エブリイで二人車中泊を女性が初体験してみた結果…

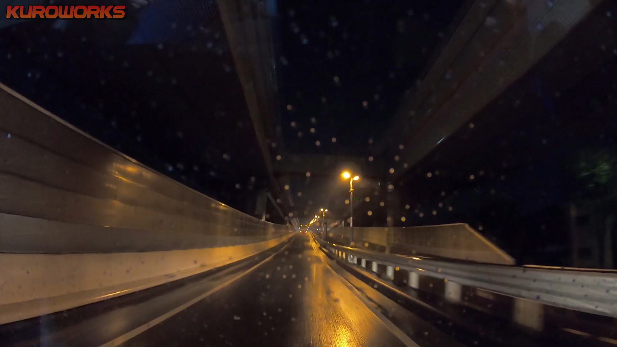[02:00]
ということで首都高入ってまいりました。
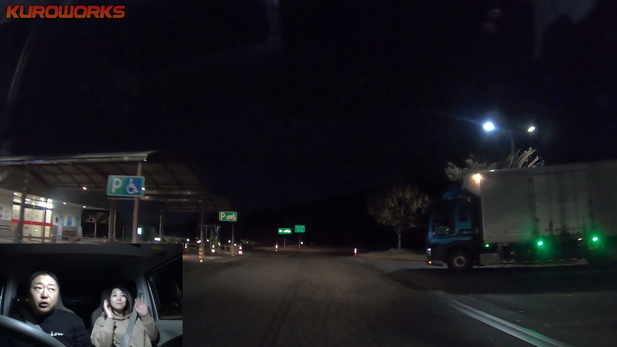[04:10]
はい、ということでここなんてとこ、 小黒川、 なんかここ珍しいね、駐車場の感じが、 もしかしたら見晴らしがいいのかな。